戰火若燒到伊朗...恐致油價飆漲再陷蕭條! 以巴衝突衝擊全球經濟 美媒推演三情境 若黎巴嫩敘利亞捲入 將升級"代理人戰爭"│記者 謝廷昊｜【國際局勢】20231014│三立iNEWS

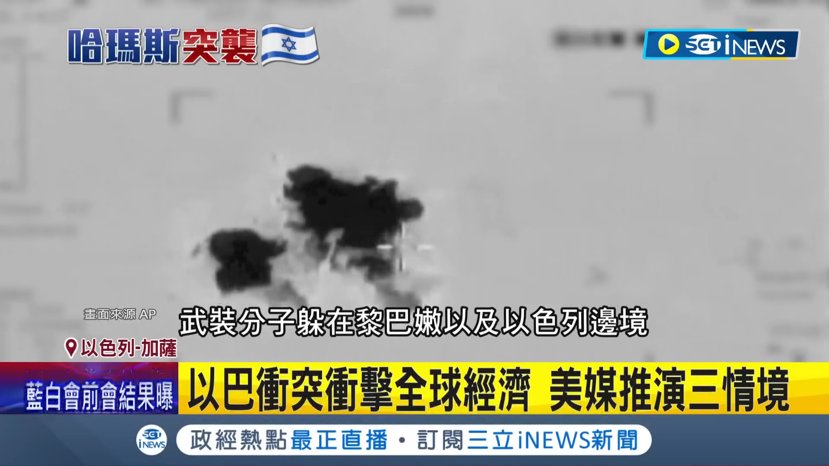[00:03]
面中红圈处武装分子躲在黎巴嫩以及以色列边境，没想到下一秒直接遭到以色列空袭轰炸。美国财经媒体分析，以巴战争未来可能有三种发展：第一是双边冲突仅限于加萨走廊，